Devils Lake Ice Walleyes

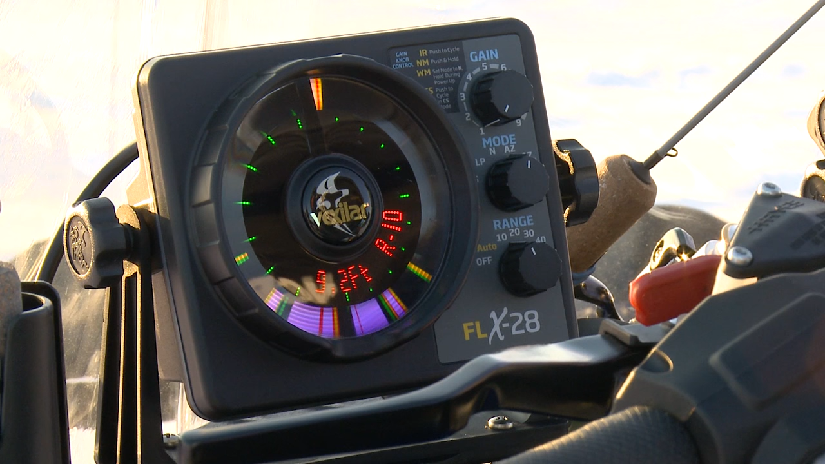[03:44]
Here we go. Got one down there. There he is.